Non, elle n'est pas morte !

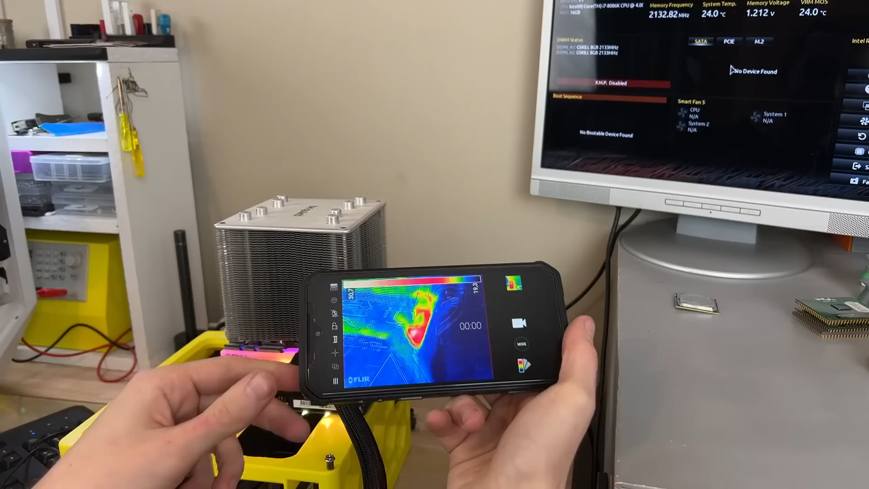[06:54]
Alors, si vous voyez du rouge à la caméra thermique, ça ne veut pas dire que c'est brûlant. Ça veut dire que c'est plus chaud que ce qu'il y a autour.
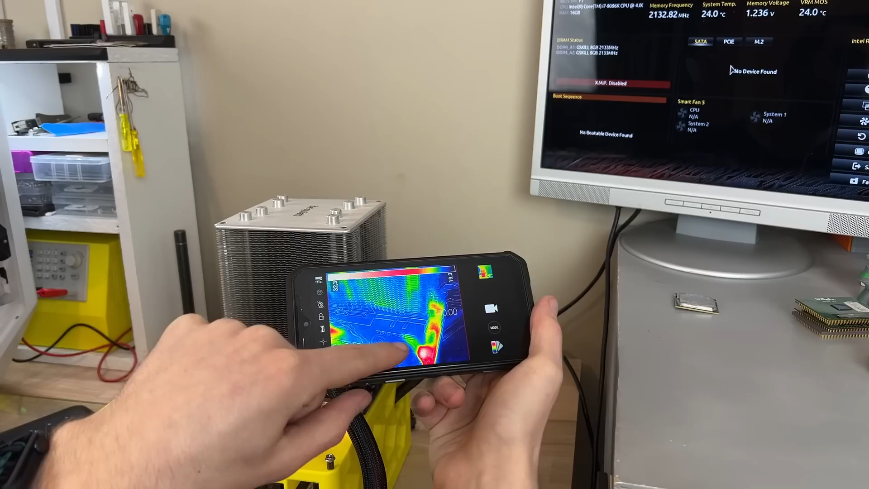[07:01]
Par exemple, le point rouge qu'on a là à l'écran, il est en réalité à 31, 32 degrés. Donc, ce n'est pas catastrophique. On va juste essayer de démarrer sous Windows pour voir si ça fonctionne.
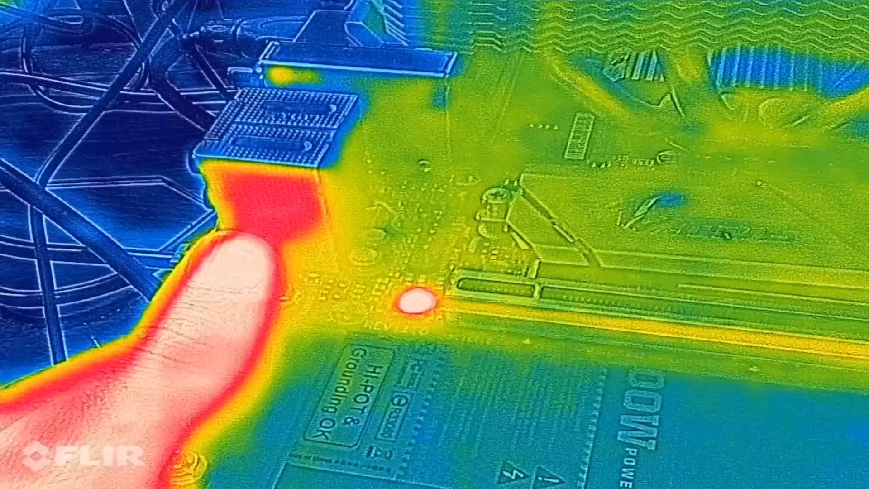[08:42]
Et quand je dis qu'il se met à chauffer, ça veut dire qu'en une dizaine de secondes environ, il atteint les 100 degrés.